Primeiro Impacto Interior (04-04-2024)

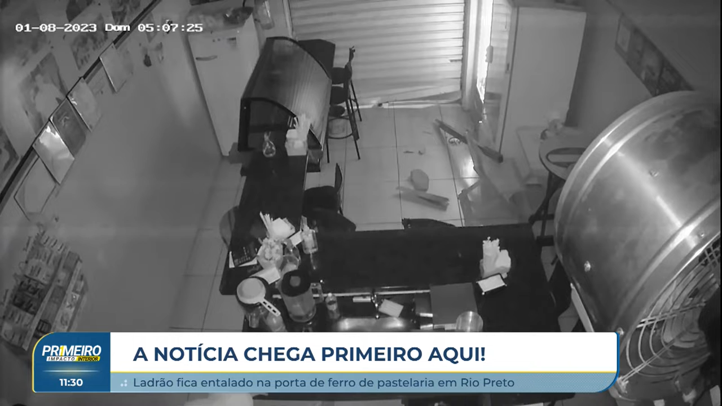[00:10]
na frente do Mercadão Municipal, região central da cidade. Tá vendo aí o ladrão? Nesta ocorrência, ele se deu bem e estava sozinho.
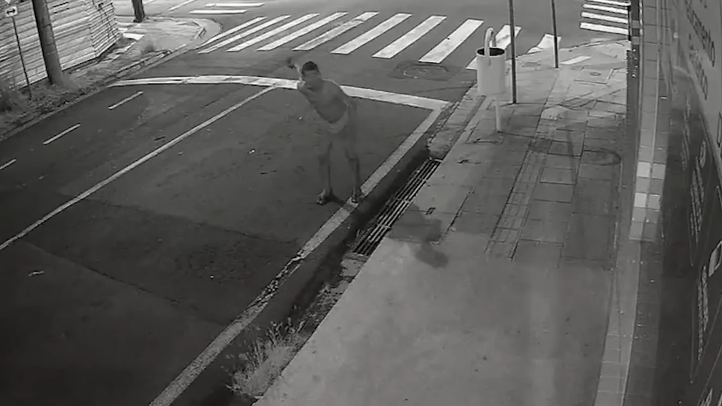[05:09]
Câmeras de segurança registraram o momento em que o suspeito quebrou o vidro com uma pedra, estourou o caixa e furtou dinheiro.
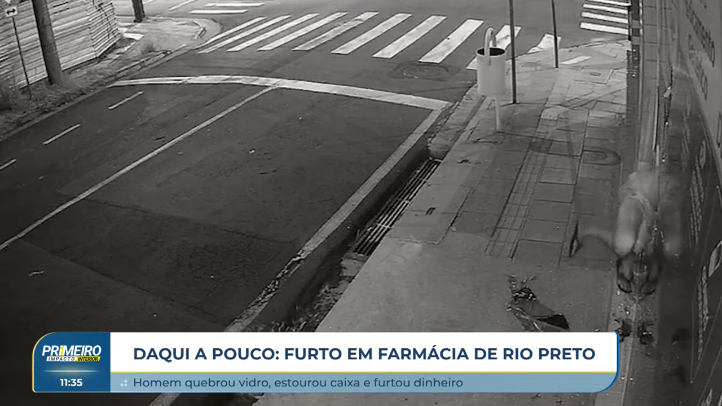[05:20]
Olha só o malandrão aí. Vai, oferece um trabalho para ele. Pra ver, dá uma enxada para ele. O tanto de terreno baldio aí com mato alto, dá uma enxada para ele.
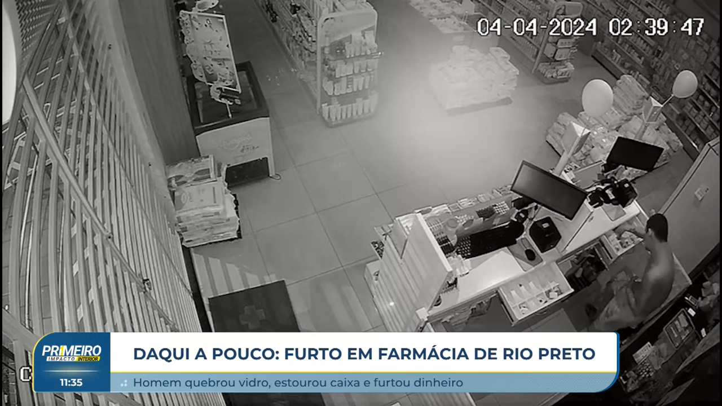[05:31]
Fala, vai lá capinar. Vai lá sujar. Ah, não, muito sol, muito calor. Não, cansa, né? Sua? Ixi, não quer não. Mas para assaltar, para furtar, ele serve, né? Deixar o estrago lá no, na farmácia, aqui na Avenida Badiba City, uma das principais de São José do Rio Preto.
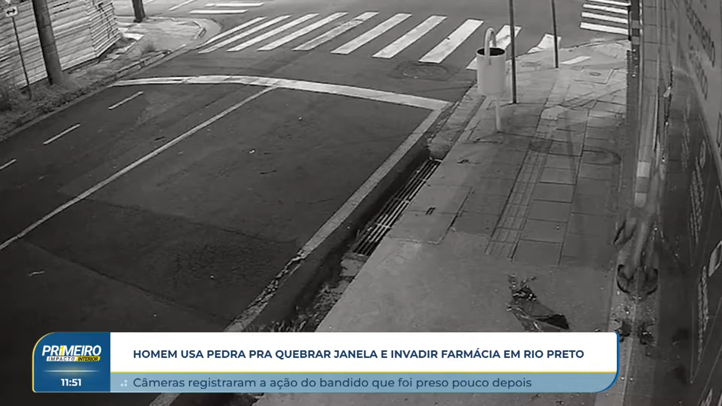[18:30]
Esse homem foi identificado logo de cara, porque realmente as imagens são bem nítidas e dá para ver esse rapaz aí de 24 anos. E ele era conhecido ali da região, porque ele é um morador em situação de rua, que sempre estava ali nas redondezas desse comércio, ali pela avenida. Então ele já era conhecido tanto pelo dono do estabelecimento, quanto aí para esse pessoal aí que presta serviço de monitoramento.